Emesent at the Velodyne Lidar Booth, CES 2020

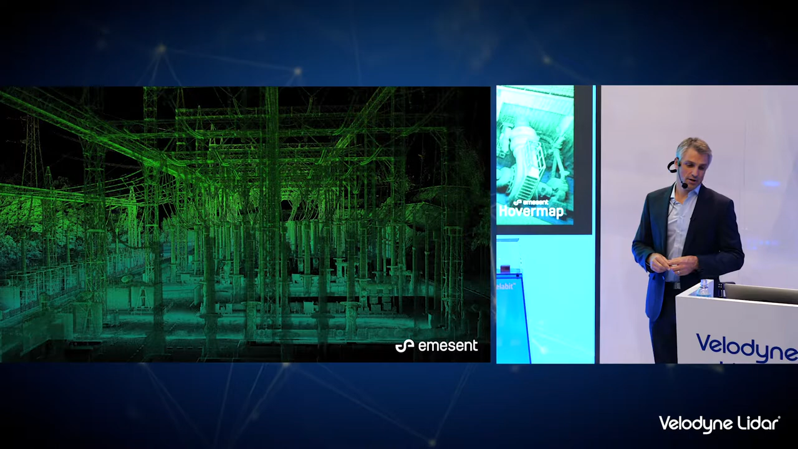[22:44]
So from this they can generate the digital twin, decide where things might fit for retrofitting or making alterations.
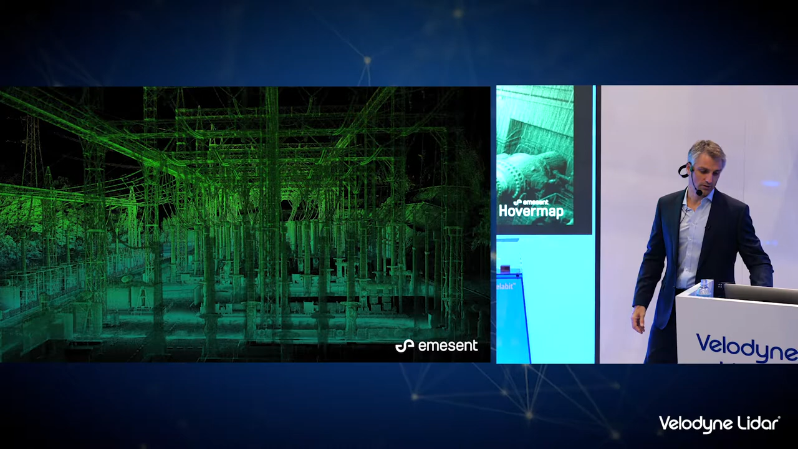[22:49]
And that's the hydro, part of the hydro station as well.
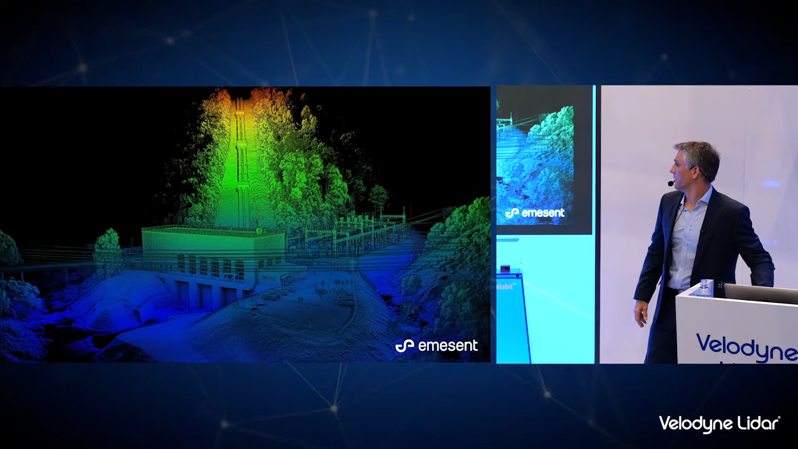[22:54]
You can also map dams and what's interesting again with the LIDO intensity values flying around concrete structures like this, we can actually see degradation in the concrete.
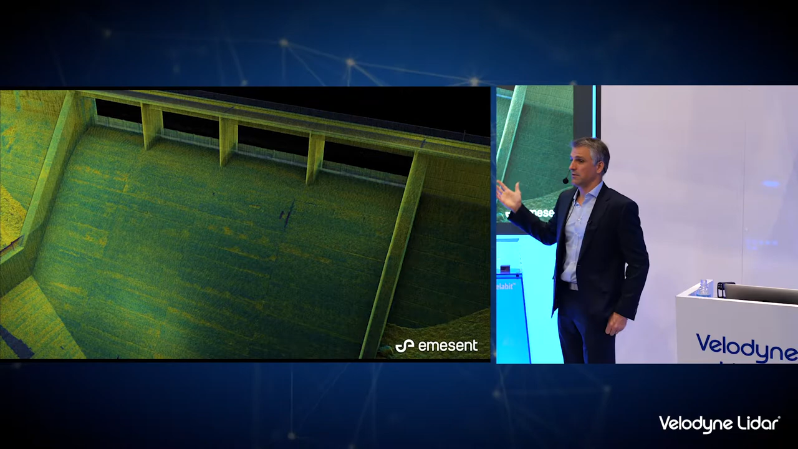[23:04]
So you can see the false coloring by LIDO intensity starts to show up some of these defects in the concrete structure as well.
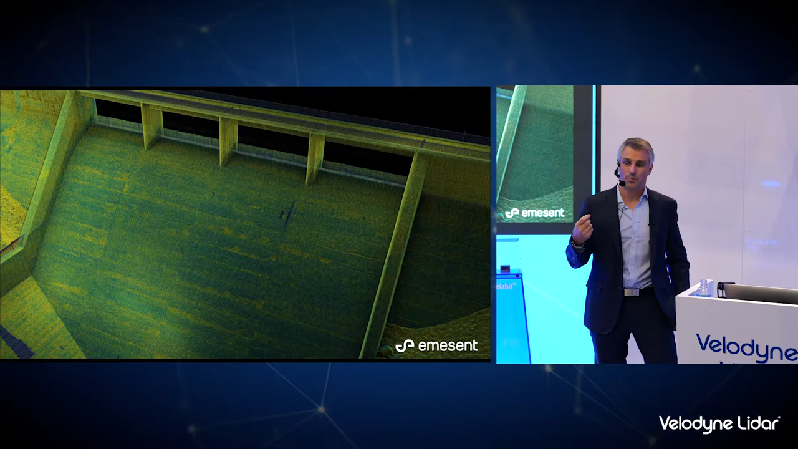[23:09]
And that's just a section through the dam wall.
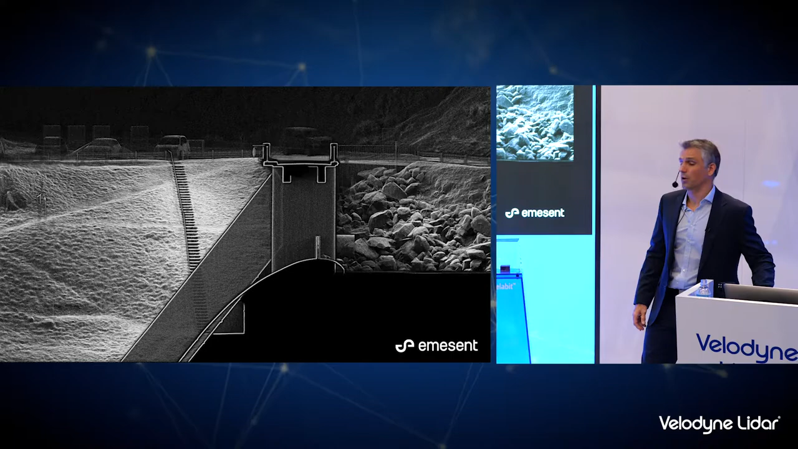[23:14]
Mapping of electrical infrastructure. Obviously inspecting towers is critical. They're going to make sure they're not corroding,
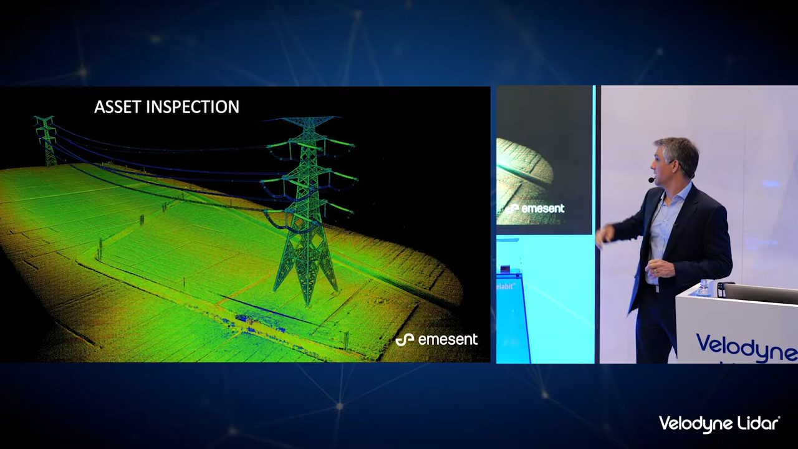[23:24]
that the insulators are not failing and that the power lines are not getting too close to vegetation.
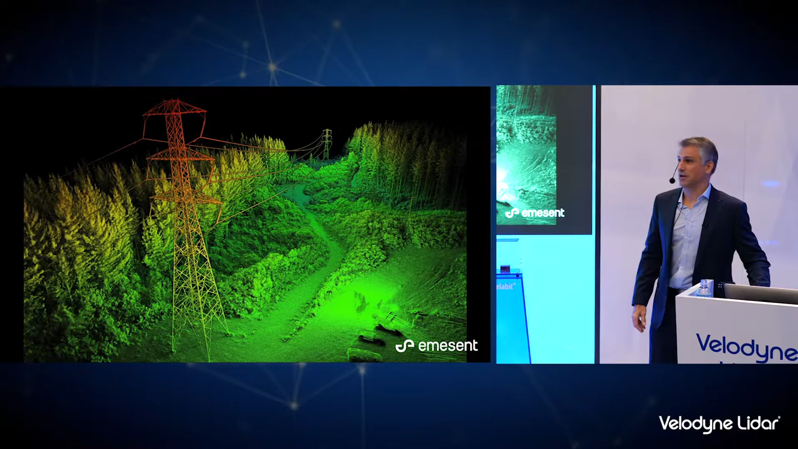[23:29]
So that's a key application is to map the trees and the power lines to make sure they're not getting too close.
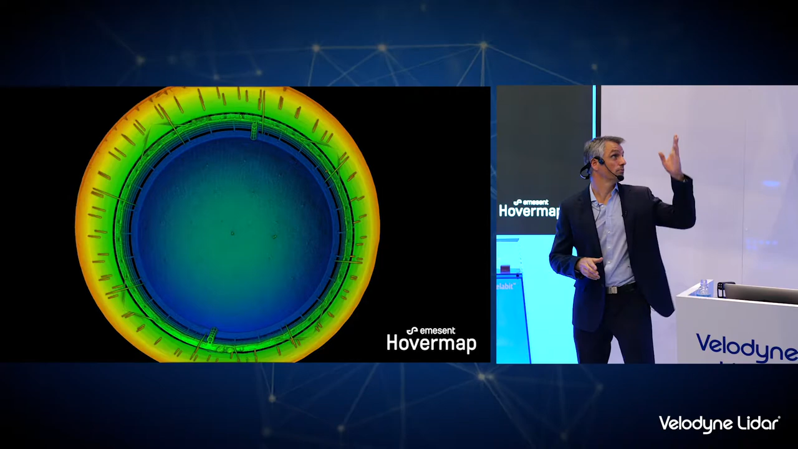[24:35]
like the one you see up there, flew around inside this liquid storage tank for around 5 minutes, and was able to generate an accurate as-built.
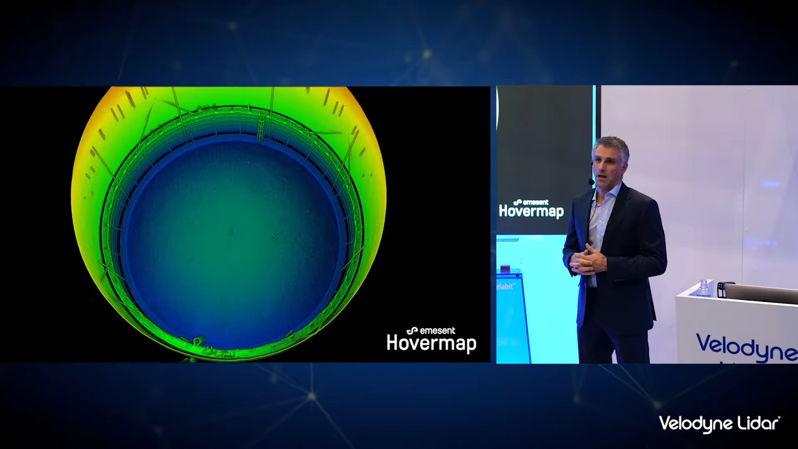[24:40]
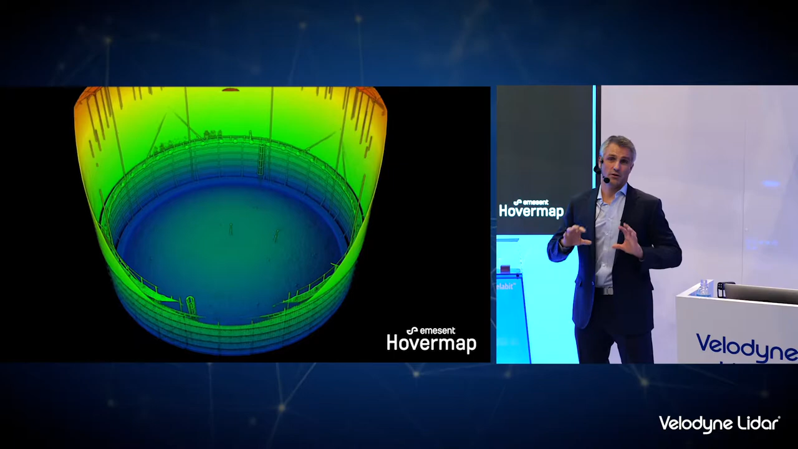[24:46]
Again, GPS-denied environments, a lot of metal structure that would usually interfere with drone navigation.
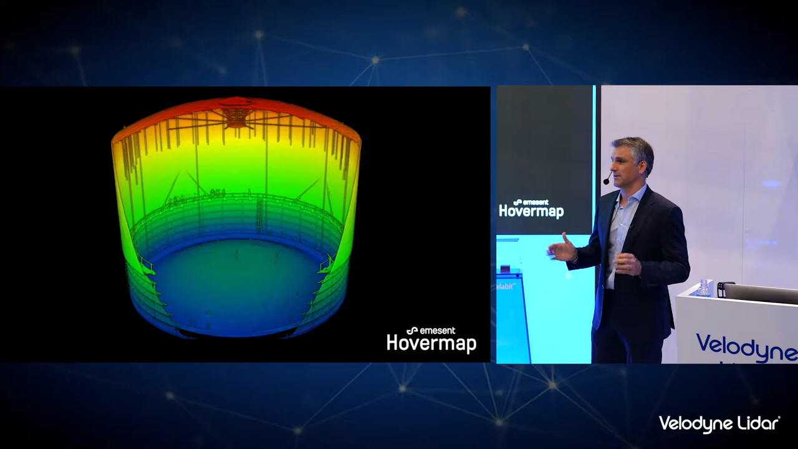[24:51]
But with HoverMap on board, it made this quite really simple and easy to do for the operator.